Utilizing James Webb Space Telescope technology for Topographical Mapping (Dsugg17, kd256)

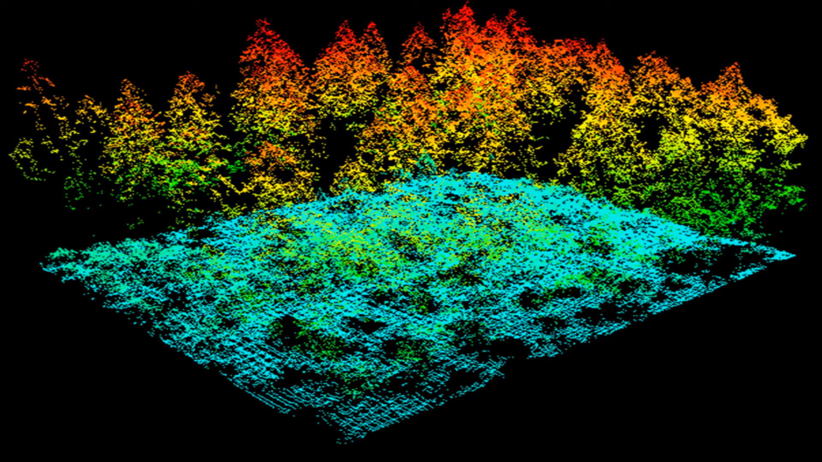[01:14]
High quality optical cameras provide a real color image of the terrain below, and this image is placed over the surface variations,
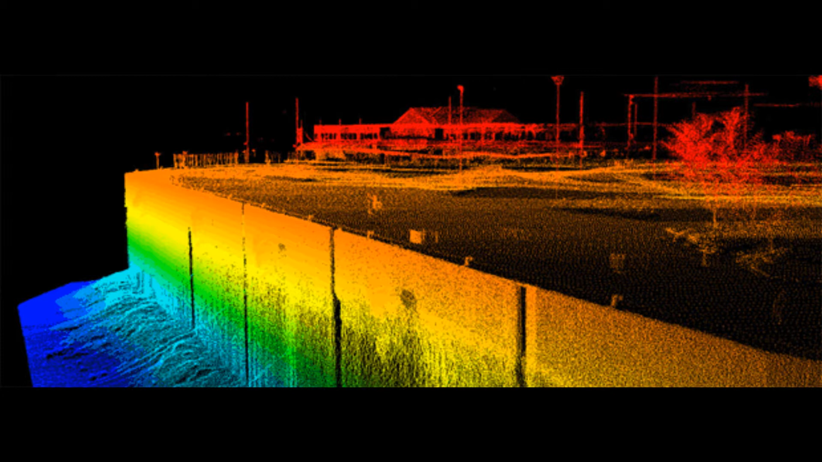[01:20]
measured by the lasers, creating realistic 3D topographical maps.